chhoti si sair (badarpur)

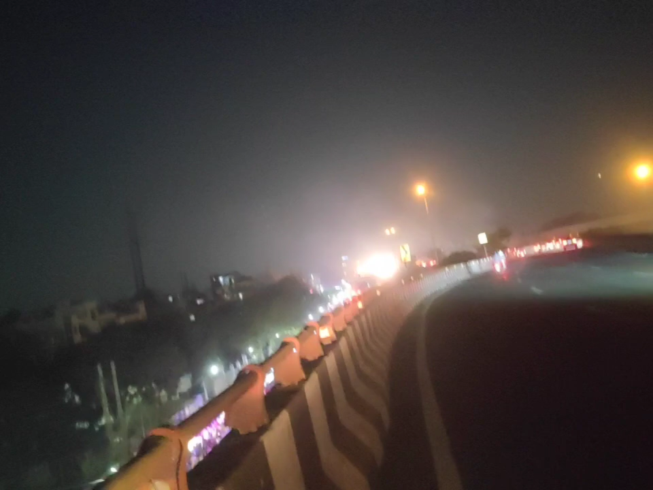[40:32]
सो अभी हम लोग हैं फ्लाईओवर पे जो कि आश्रम के लिए जा रहा, सॉरी बदरपुर के लिए जा रहा है सीधा टोल टैक्स की तरफ।